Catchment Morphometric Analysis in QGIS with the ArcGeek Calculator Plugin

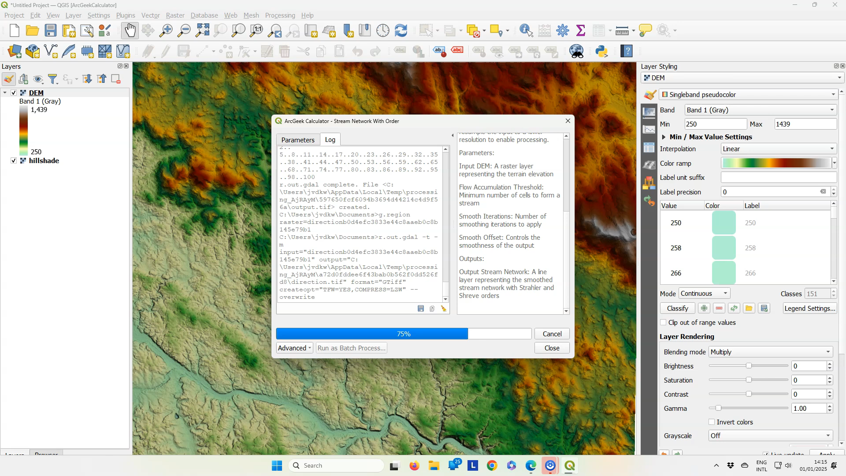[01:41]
The plugin uses tools from GRASS. So probably if you get errors, you also need to install GRASS. When the calculation is finished, close the dialog. And the stream network layer has been added here.
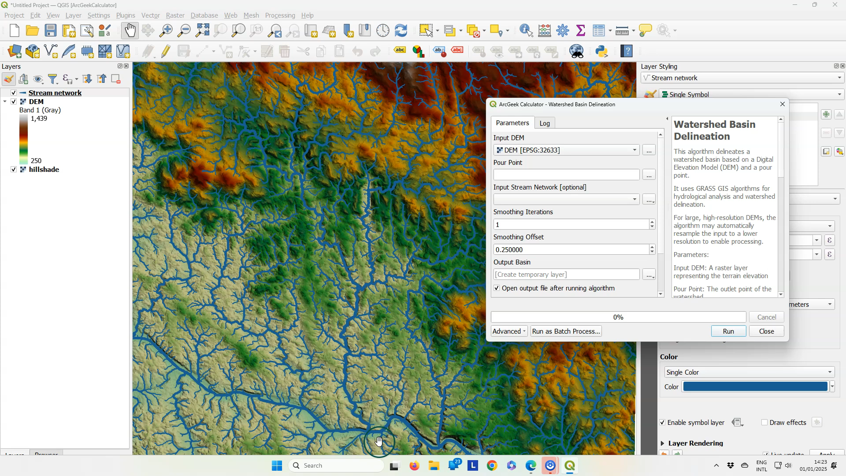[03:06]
And therefore I need to find the outlet somewhere over here. This is Passau. And I can simply click on the three dots and click on the point for which I want to specify the outflow point.